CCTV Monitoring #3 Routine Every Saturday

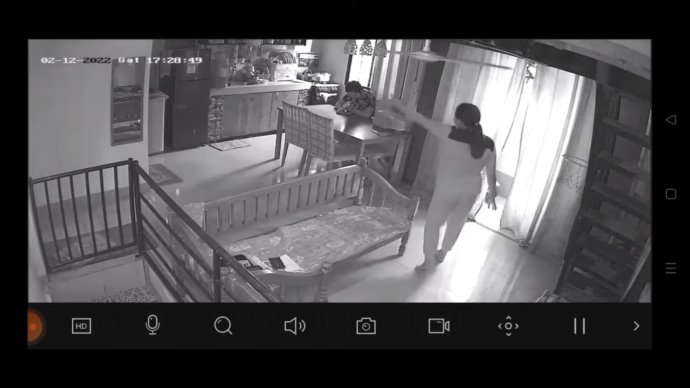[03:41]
Ayan, nag-raise your hands, mukhang galit sa sala namin guys. Ayun, puro bukas kasi yung ilaw, ay pinatay yung ilaw. So ayun, nagbubulyaw na. So ayun guys, si stepson guys, anak ni Mrs. sa una guys.
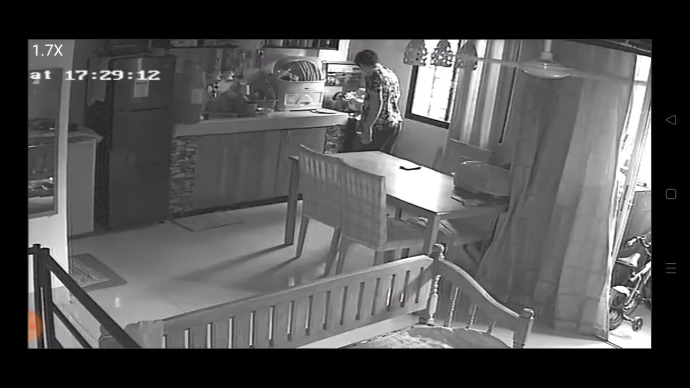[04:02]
Ayan o, mukhang sumisilip guys, mukhang may balak sa ulam guys.
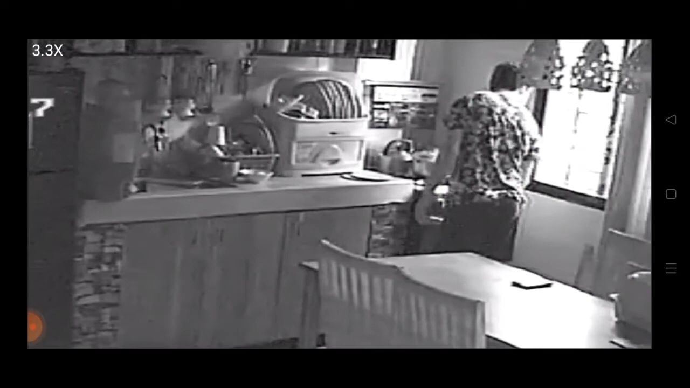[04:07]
Yan, sabay hubad guys.
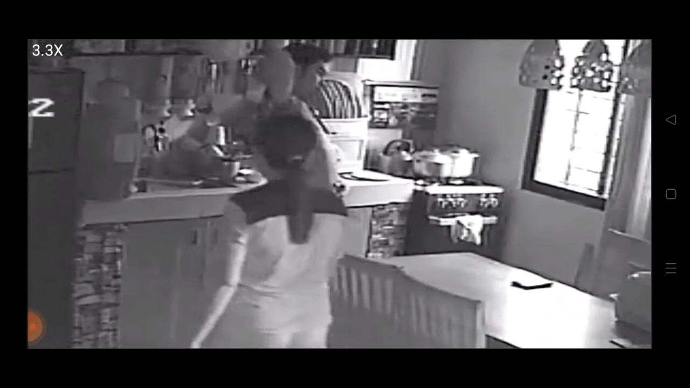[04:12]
Pinamoy pa yung kilikili. Yan, mukhang tinuturoan ni Mrs. kung anong dapat gagawin.
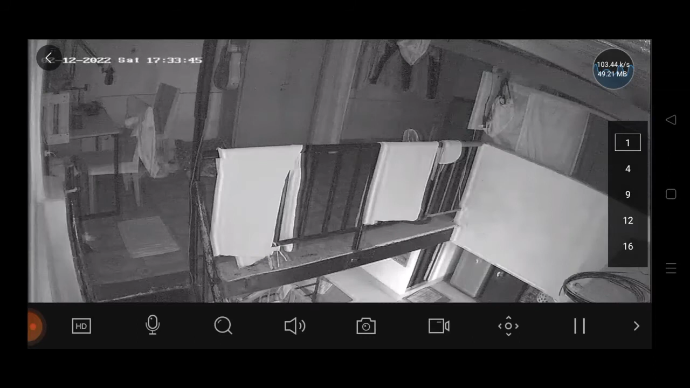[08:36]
Ayan guys, balik tayo sa sala guys. Tingnan natin guys kung ano mga pangyayari. Ayan, si Stevenson mukhang bumibira na naman. Mukhang nagugutom na naman si Stevenson guys. Ayan guys,